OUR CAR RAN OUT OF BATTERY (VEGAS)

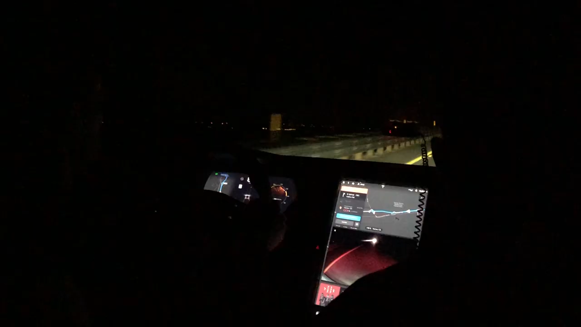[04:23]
Car might run out of battery. We're at 1%. Oh my god. Not interesting. Emily. Oh no. Dude, this guy's gonna get out of my way every time. You guys, we're so close. Yes, be careful. Oh shit, fuck, I put it in neutral on accident.